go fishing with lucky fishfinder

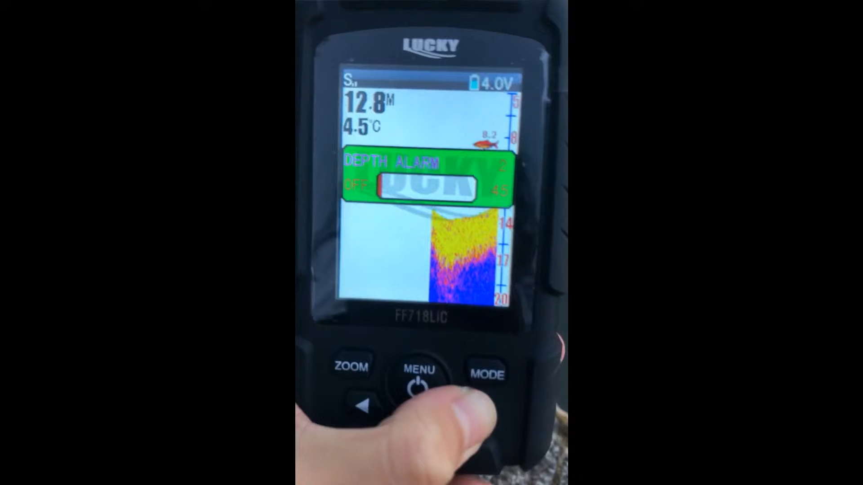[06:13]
On screen: depth 12.8 m, water 4.5°C
For example, if we setting it in 4. And when the depth is less than 4 or equal 4,
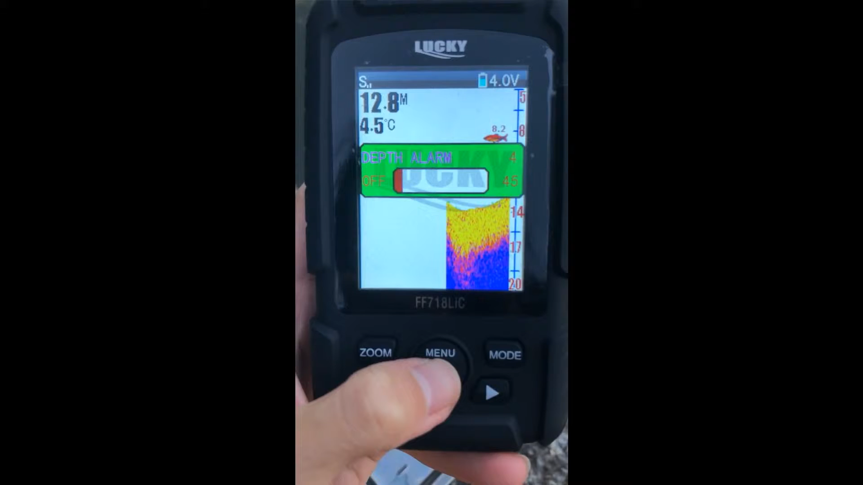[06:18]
On screen: depth 12.8 m, water 4.5°C
the device will make some sound to let us know.
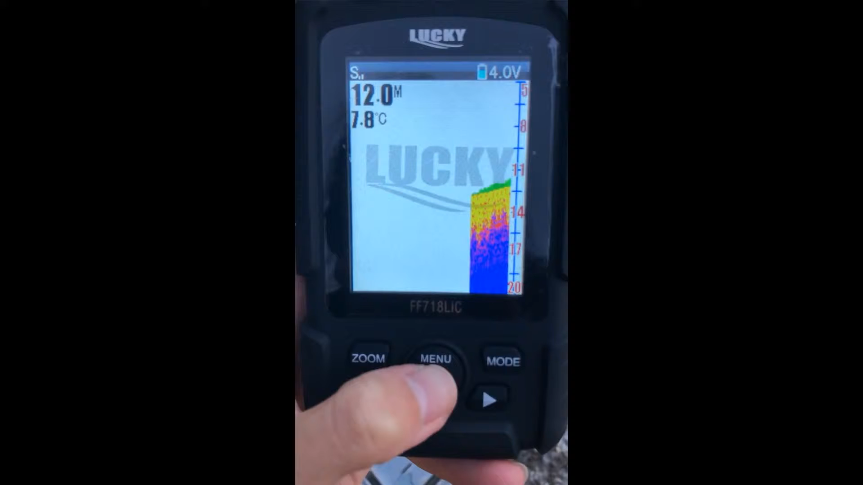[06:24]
On screen: depth 12.0 m, water 7.8°C
Next, fish icon.
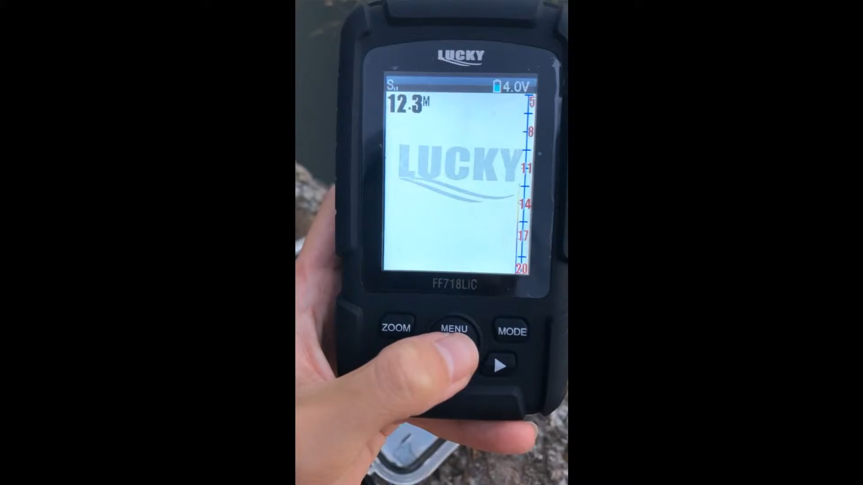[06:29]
On screen: depth 12.3 m
We need to turn it on.
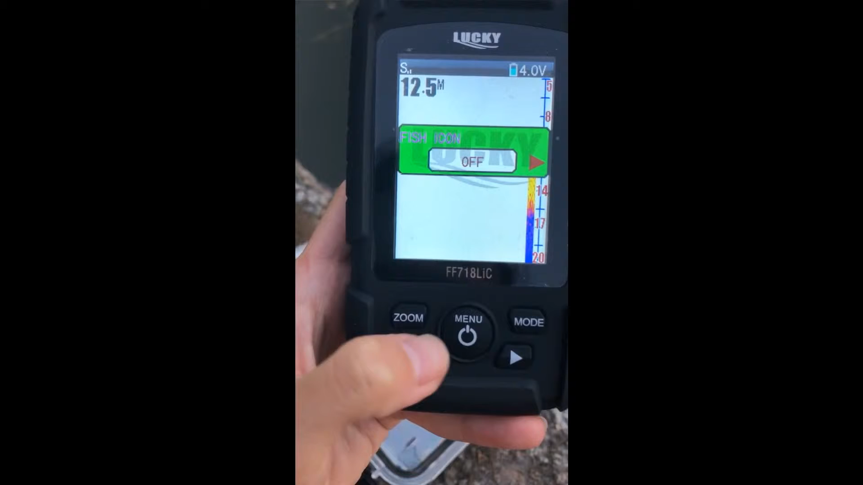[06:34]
Because if we setting it off, there is no fish shown on the screen.
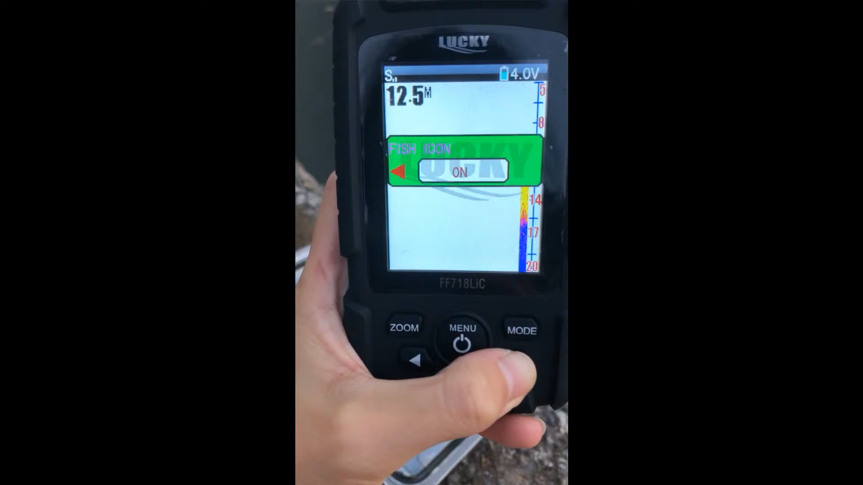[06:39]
On screen: depth 12.5 m
We need to setting it on so when there are some fish under the sensor, the screen will also show the fish.
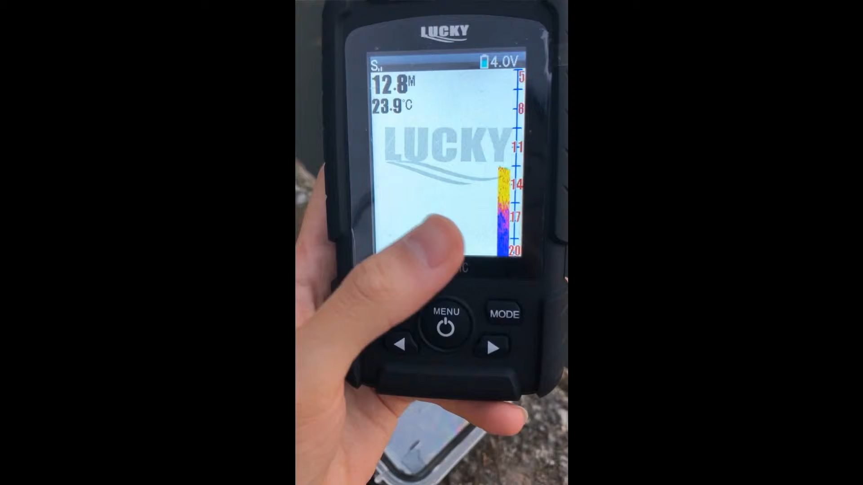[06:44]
On screen: depth 12.8 m, water 23.9°C
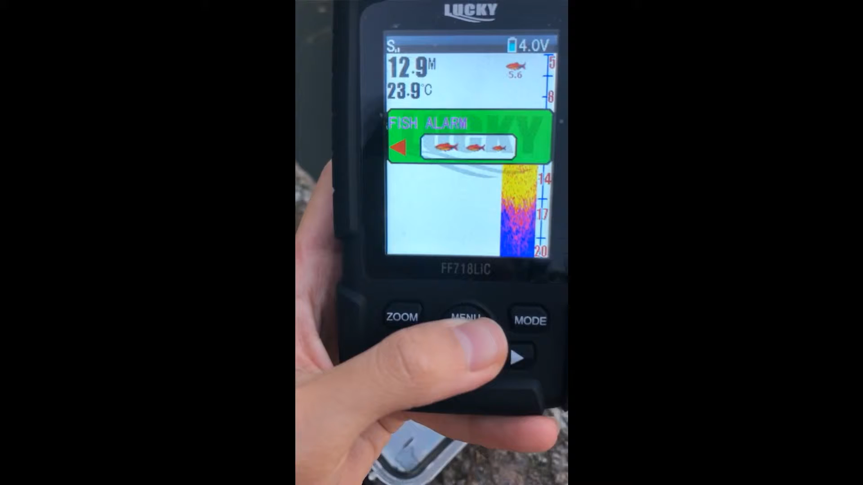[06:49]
On screen: depth 12.9 m, water 23.9°C
Next, fish alarm. Next, fish alarm. It is the same with depth alarm.
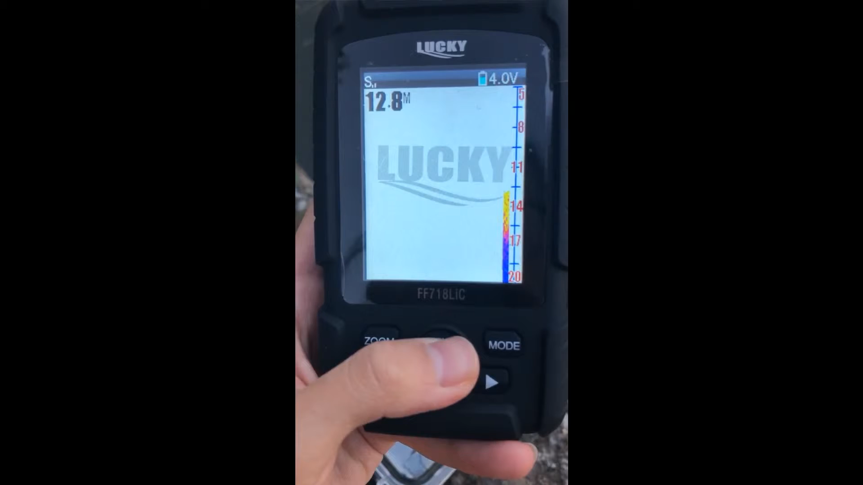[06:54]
On screen: depth 12.8 m
When we turn it on, if some fish under your sensor, the device will make some sound to let us know.
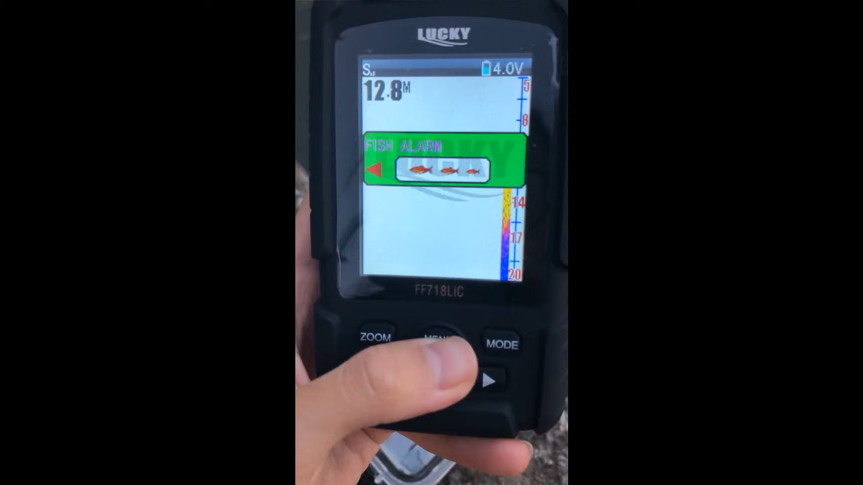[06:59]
On screen: depth 12.8 m
Next, units. Next, we can setting it to like.
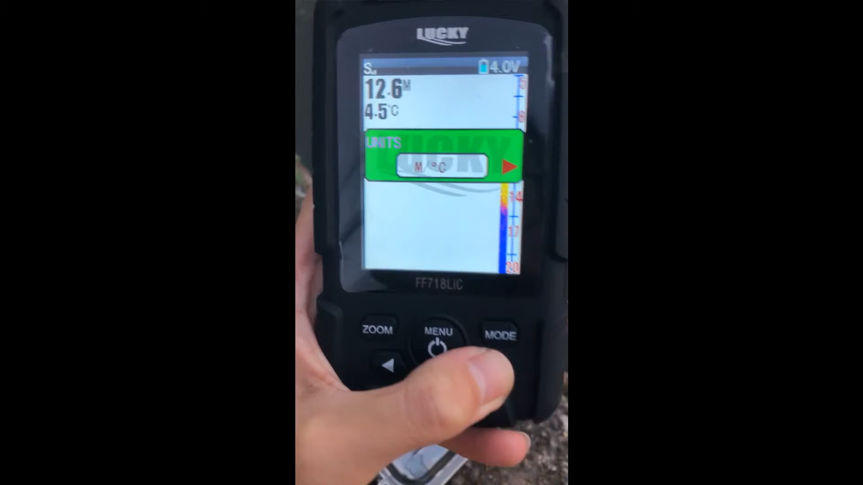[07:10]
On screen: water 4.5°C
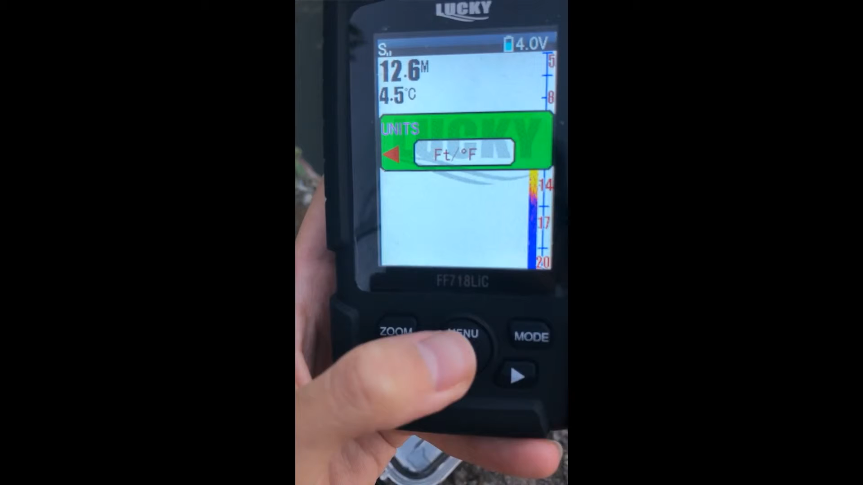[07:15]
On screen: water 4.5°C
Next, color tone.
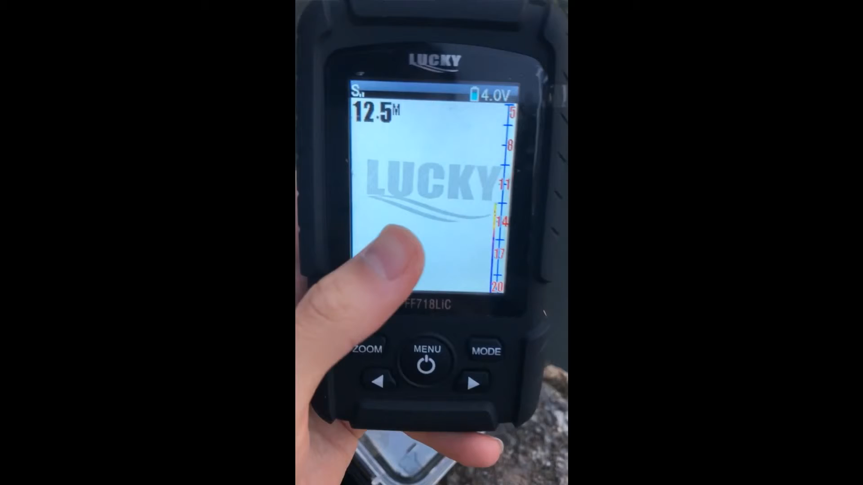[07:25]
On screen: depth 12.5 m
Now it is blue. And we can see the screen here is blue. Right?
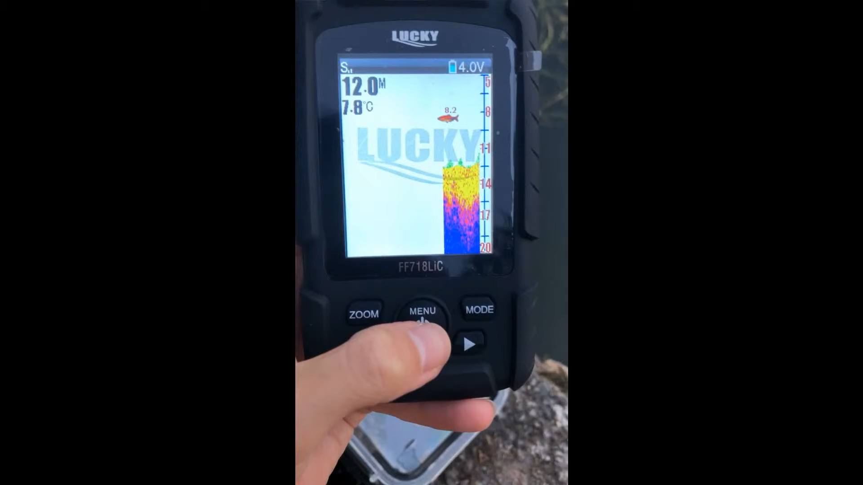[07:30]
On screen: depth 12.0 m, water 7.8°C
But if I setting it in orange, for example.
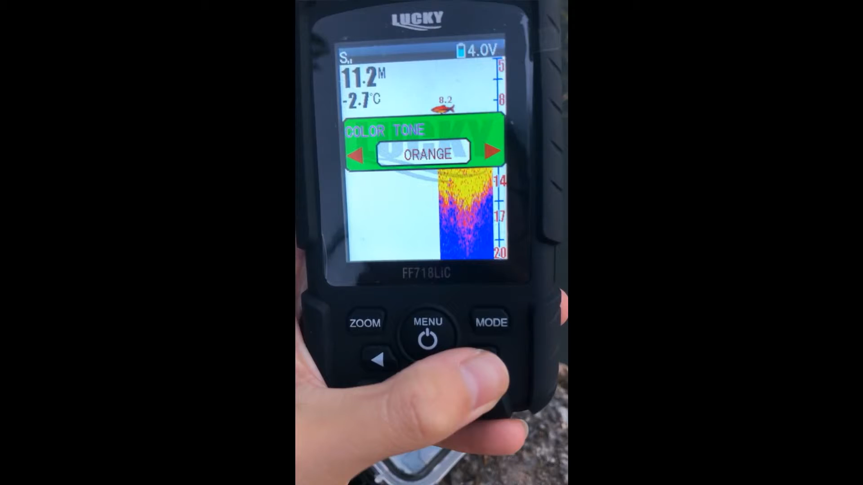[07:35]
On screen: depth 11.2 m, water -2.7°C
And you can see in the screen, the color will be changed to orange.